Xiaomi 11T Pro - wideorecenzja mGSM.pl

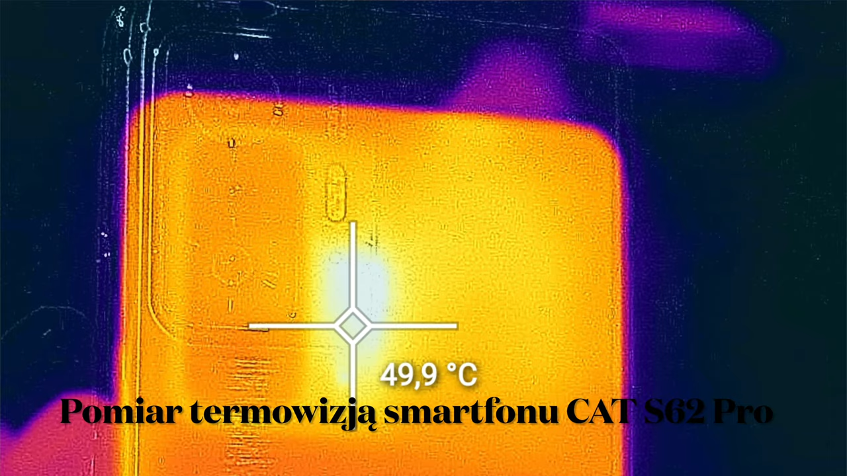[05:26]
On screen: spot 49.9°C
Potrafi podjechać pod 50 stopni, jak nic tutaj w rejonie na wysokości aparatu fotograficznego.
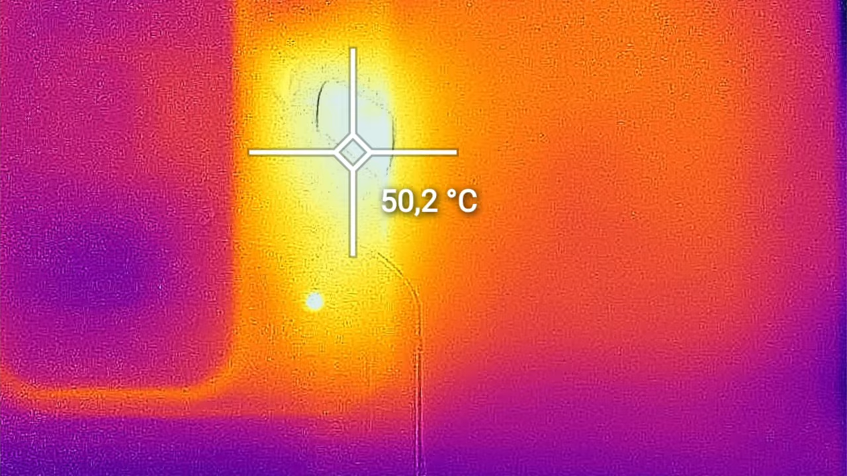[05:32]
On screen: spot 50.2°C
Jak tu pomierzyłem termowizją, no to 5 dych było, pękło.